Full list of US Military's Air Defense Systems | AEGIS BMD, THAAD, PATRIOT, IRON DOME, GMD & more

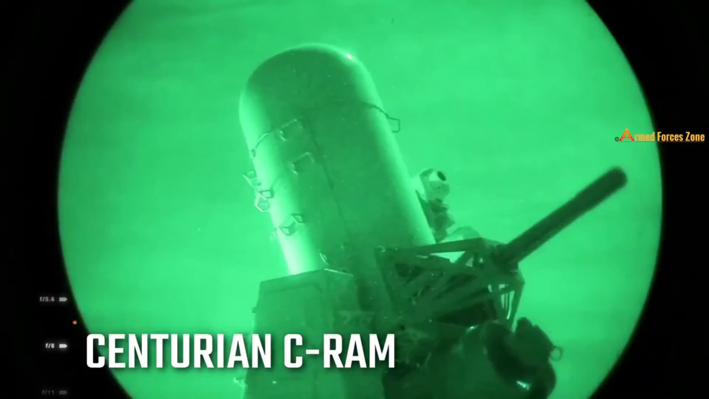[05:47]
The Centurion weapon system is a land-based version of Phalanx weapon system.
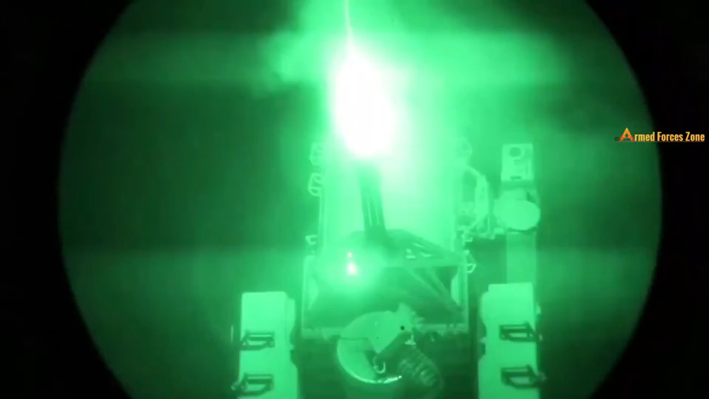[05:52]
It is capable of intercepting rockets, artillery and motor rounds.